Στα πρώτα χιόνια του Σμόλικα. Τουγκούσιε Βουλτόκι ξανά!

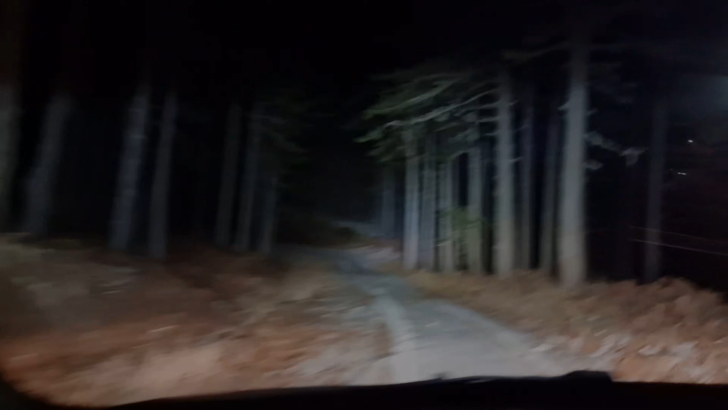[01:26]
Μπράβο! Είμαστε στο Παντελπιζάνι, αρχίζει το χιονάκι σιγά σιγά και δίνει τη θέση του στο χωματάκι. Μίτσο, εντάξει, ντυθήκαμε? Όλα τέλεια. Όλα τέλεια. Είπαμε, δεν πουσάρουμε τα πράγματα, δεν τα σβρώχνουμε μέχρι όσο πηγαίνουμε, όπου καταφέρουμε να φτάσουμε, σε όποιο σημείο θέλουμε.